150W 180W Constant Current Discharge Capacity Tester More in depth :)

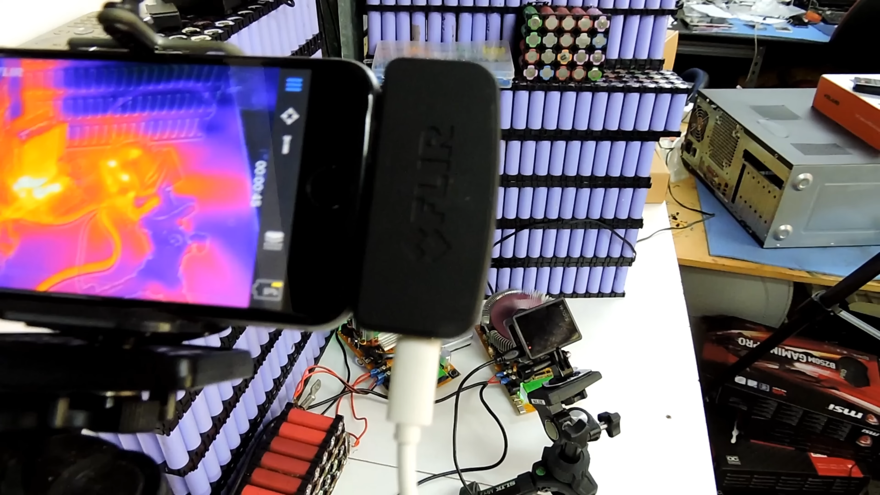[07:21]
again this is a just a more of a test of the the FLIR camera doing a time-lapse because I've never really done it
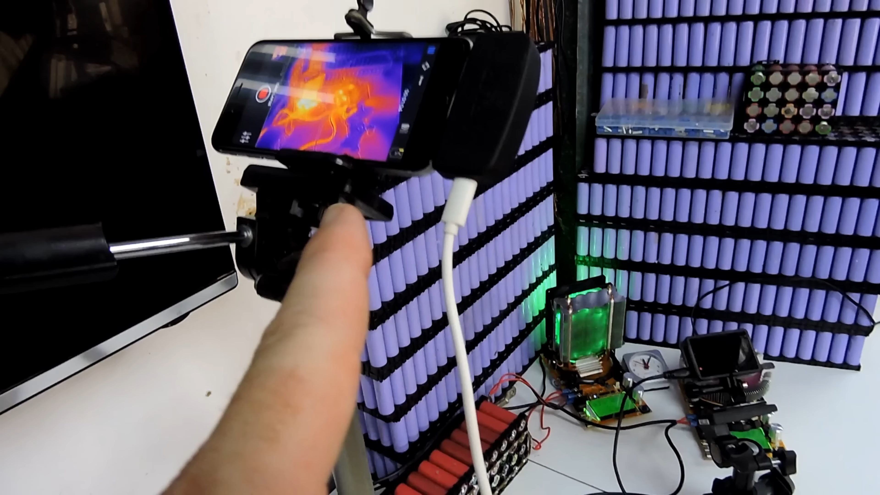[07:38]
charging the FLIR camera because that needs a charger and then we've also got the iPhone so it actually charges the iPhone as well so hopefully that steeps running about half an hour into the test and
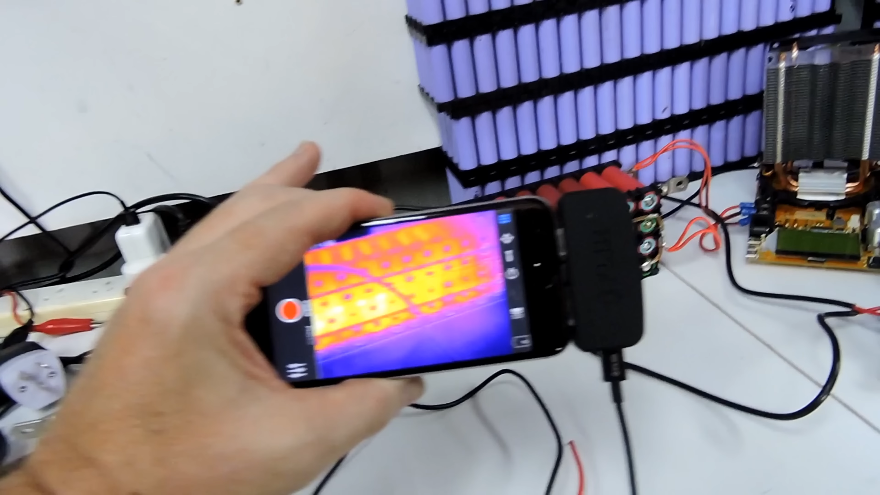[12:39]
temperature on the screen hey look when you play with it it does have the temperature on the screen
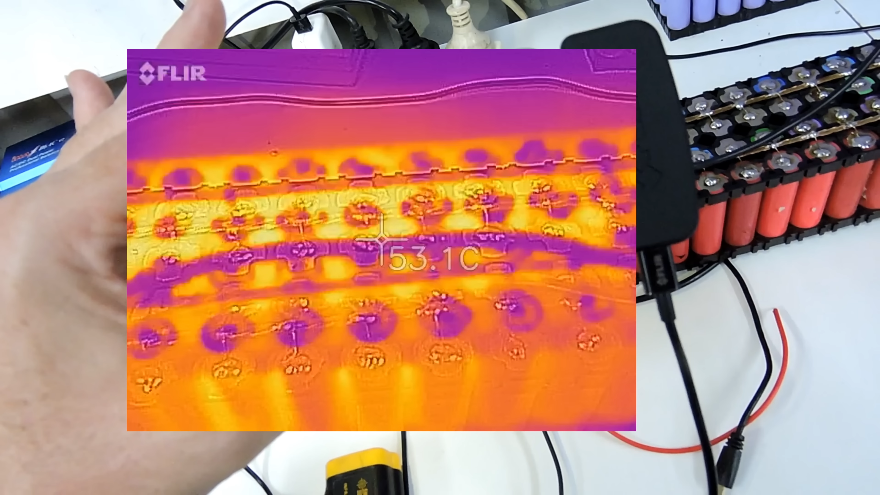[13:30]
On screen: spot 53.1°C
footage it's flipping around 52 52